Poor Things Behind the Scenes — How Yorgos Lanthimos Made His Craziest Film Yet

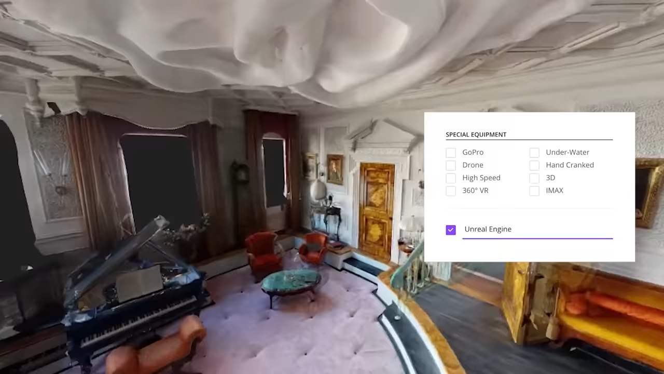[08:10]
Price and Heath utilized VR on Unreal Engine to walk
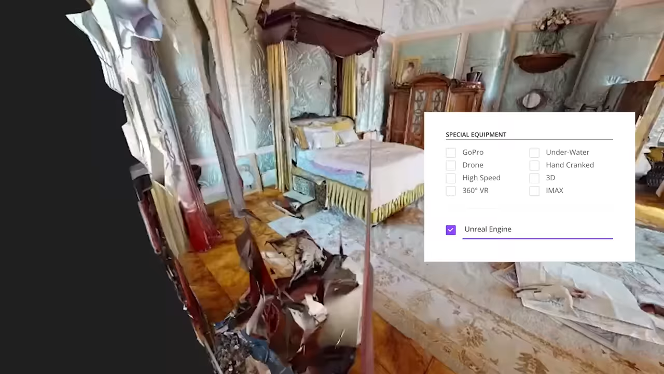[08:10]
Lanthimos and Ryan through sets before they were built.